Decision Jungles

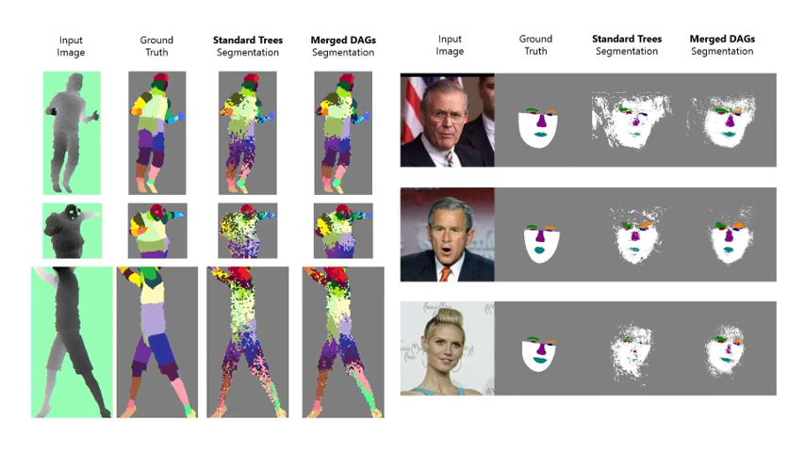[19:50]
So this is the, this is, maybe I should have shown this first. This is the kind of, um, tasks that we're, we're dealing with here.